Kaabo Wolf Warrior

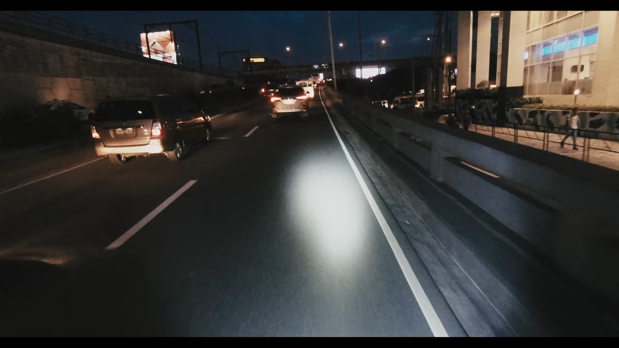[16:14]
So it could go up the flyover easily. I had to put it on two-wheel drive. Yeah, no problem. Here's where I can go banqueta mode.